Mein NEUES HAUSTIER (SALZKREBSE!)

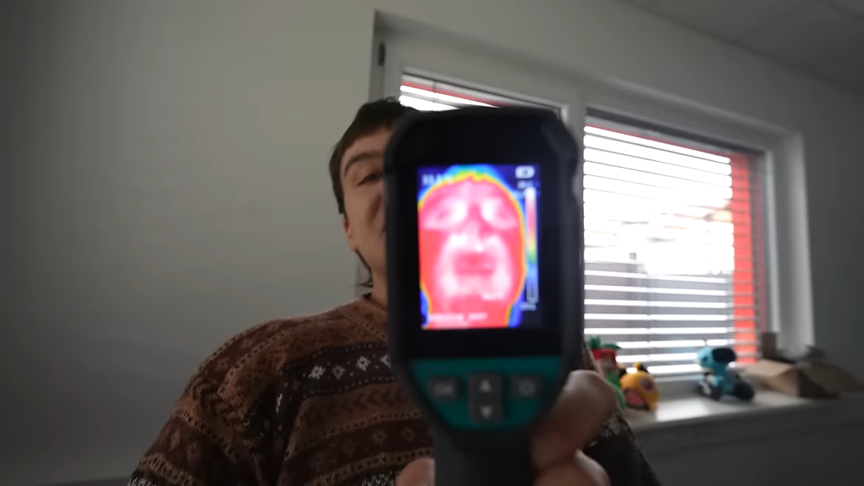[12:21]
Damit kann ich ebenfalls nochmal die Temperatur messen.
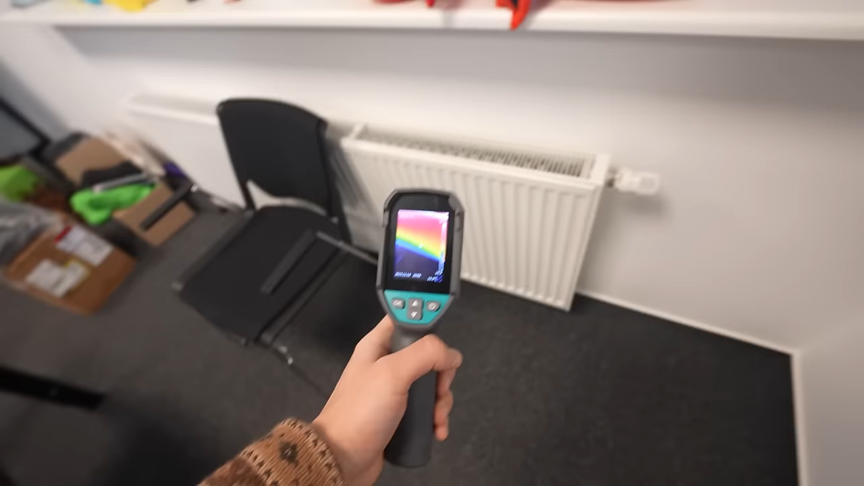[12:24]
Nochmal ein Beweis, dass es hier funktioniert. Das hier ist eine Heizung. Und man sieht, wenn man da jetzt mit dem Bildschirm rangeht und man hat da eine Heizung drauf,
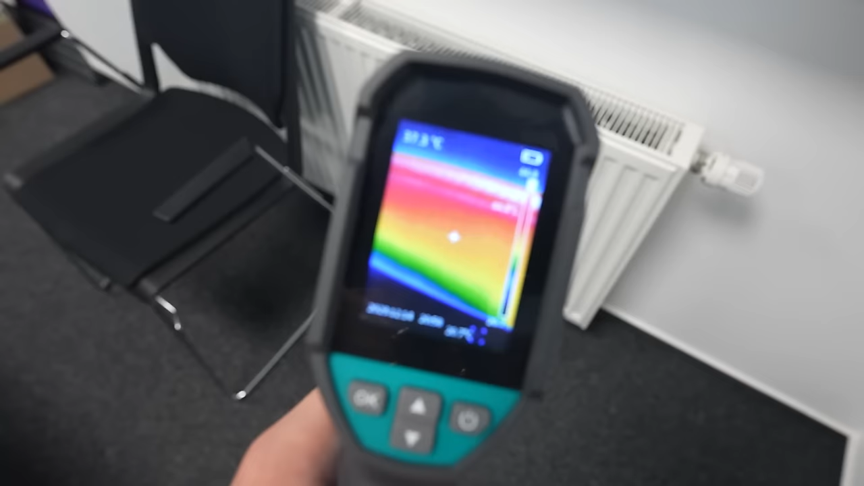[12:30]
sieht man, dass die Heizung dementsprechend rote Punkte hat.
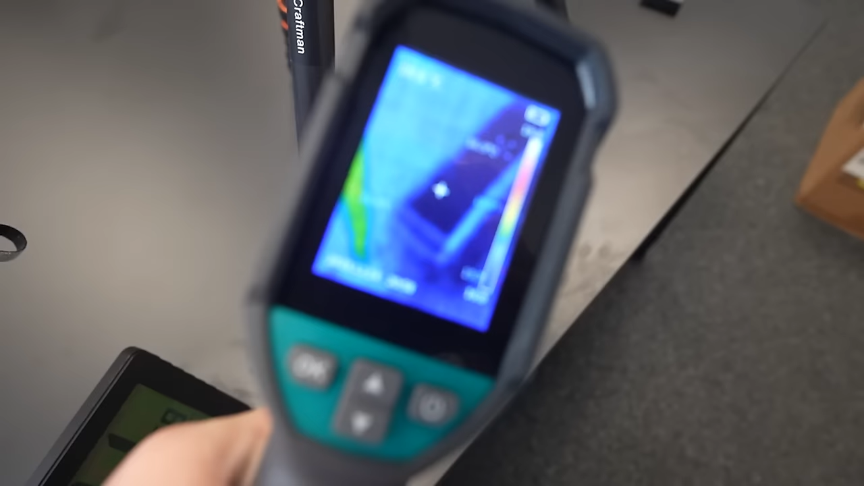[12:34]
Und zwar haben wir nämlich jetzt hier das Wasser.
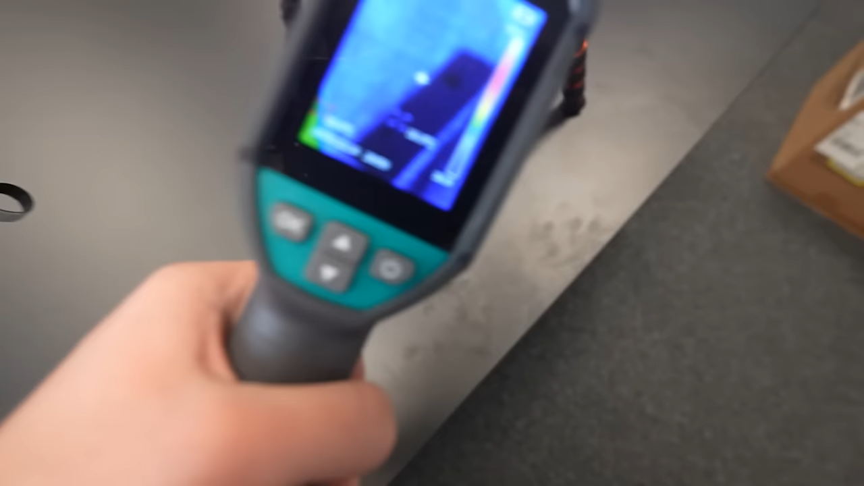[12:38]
Und da müssen wir jetzt mal kurz herausfinden, was da quasi die Temperatur ist.
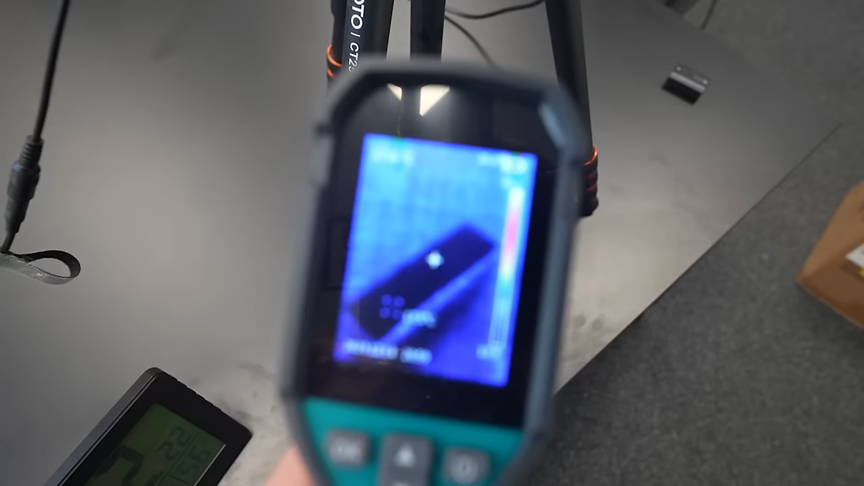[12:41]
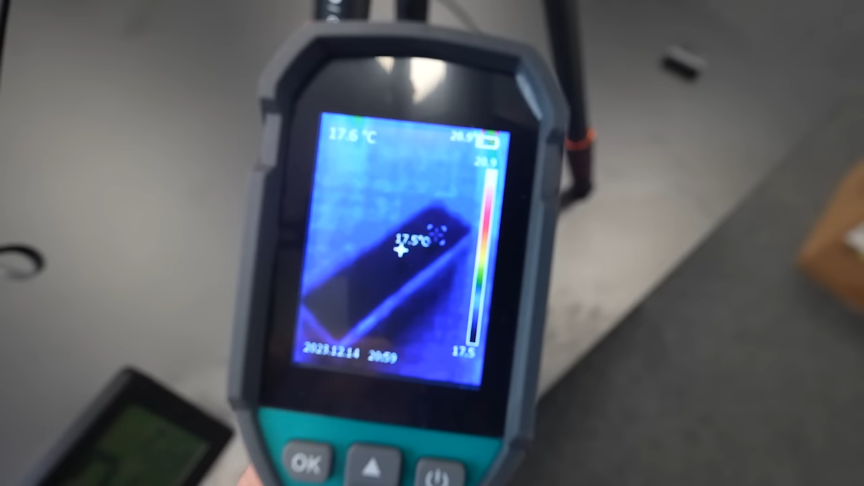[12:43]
Das Wasser, wenn man da jetzt genau hinsieht, hat 17,7 Grad. So 17,5.
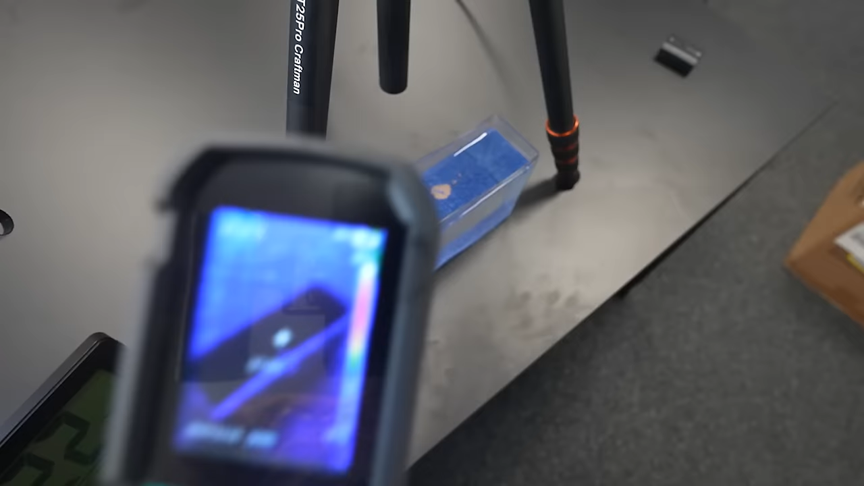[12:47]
Das dürfte auf jeden Fall reichen.